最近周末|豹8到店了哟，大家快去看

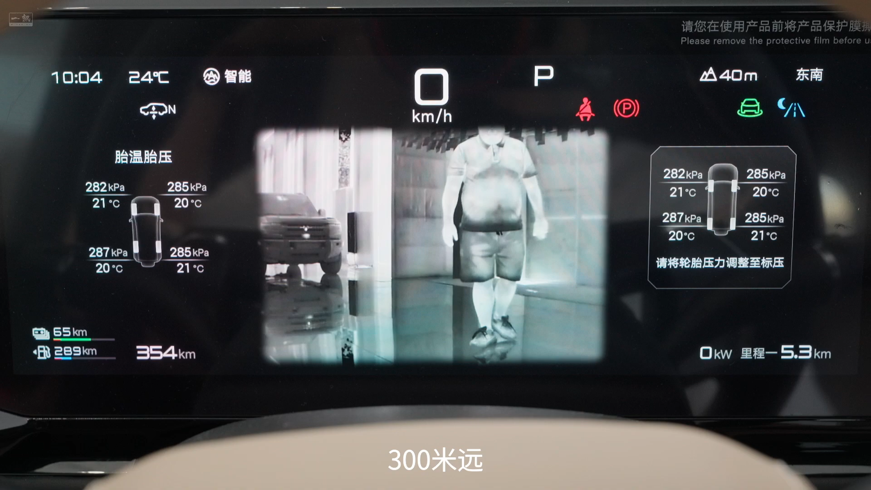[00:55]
主动的300米远红外夜视主动安全系统。